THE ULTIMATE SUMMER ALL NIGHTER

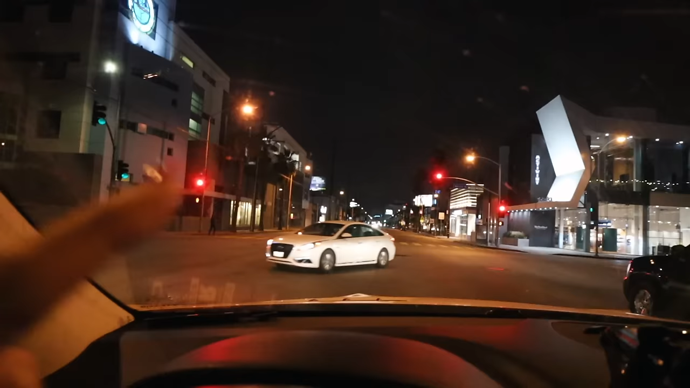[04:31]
There's one car. One human being.
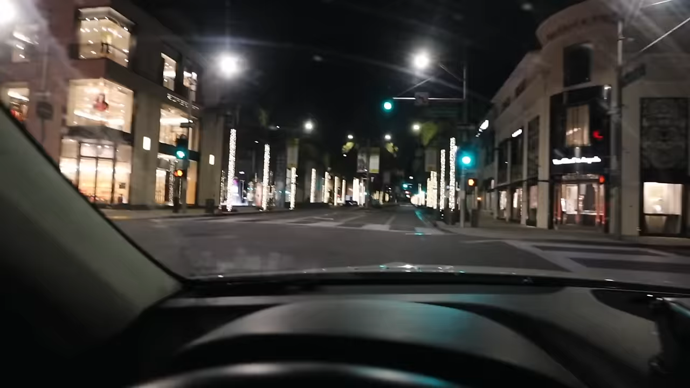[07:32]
How does Rodeo Drive literally look so beautiful at night?